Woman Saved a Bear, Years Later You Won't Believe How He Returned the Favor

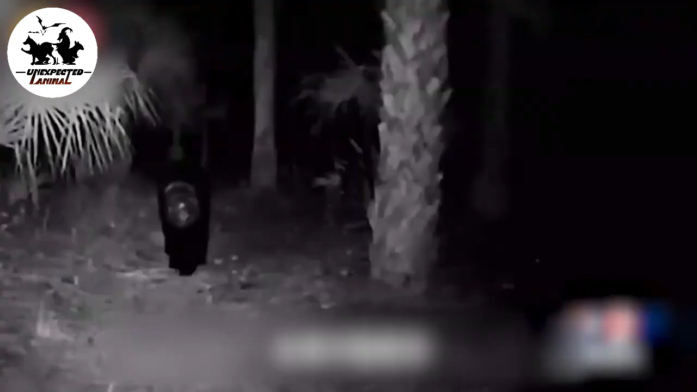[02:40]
in naples some residents saw a black bear roaming nearby with a
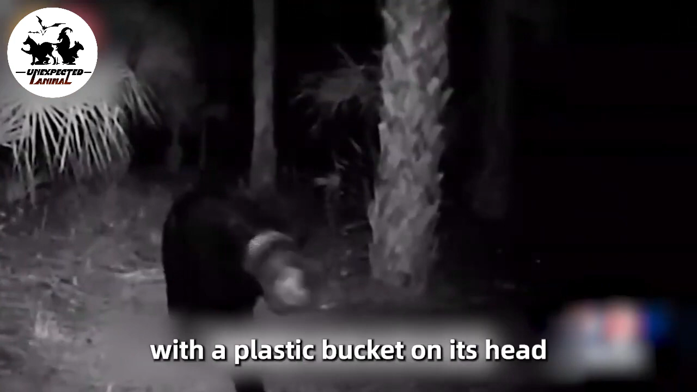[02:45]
plastic bucket on its head this plastic bucket was the garbage thrown by human
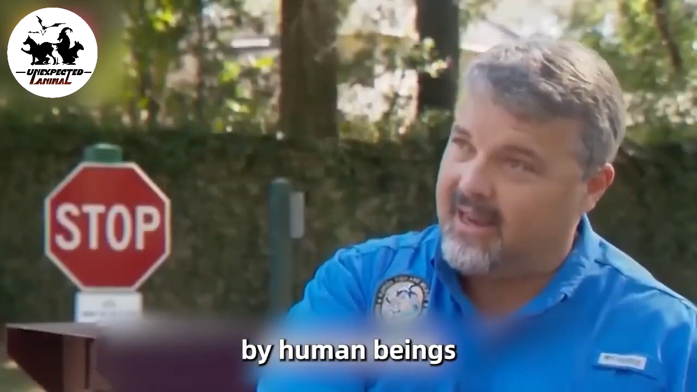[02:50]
beings the black bear must have accidentally got into a plastic bucket while searching for food its head was trapped in the plastic bucket and no matter what it did it
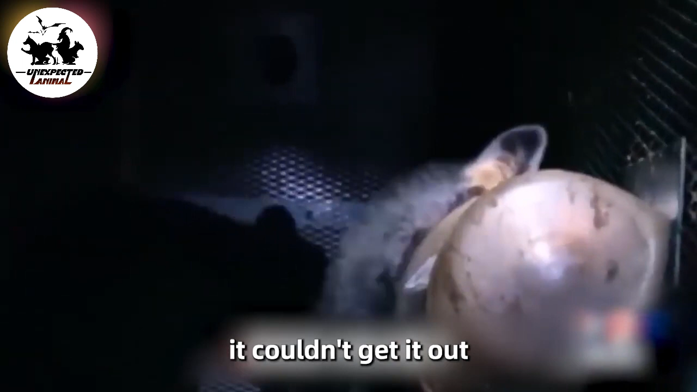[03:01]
couldn't get it out the poor black bear could only wear this plastic bucket and hunted for food everywhere the existence of this plastic bucket had brought a great impact
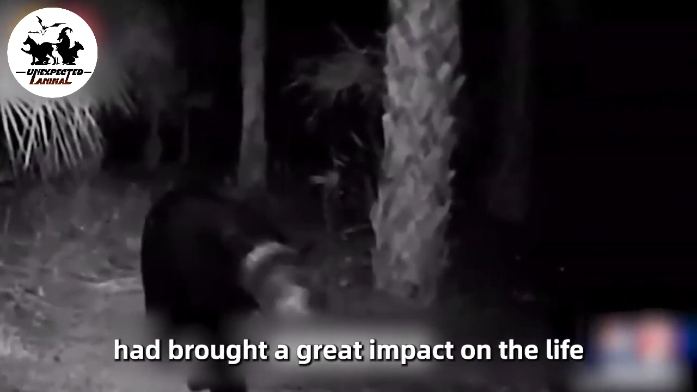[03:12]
on the life of the black bear the plastic bucket obstructed his vision making it difficult to find food to maintain his strength and the pressure of the plastic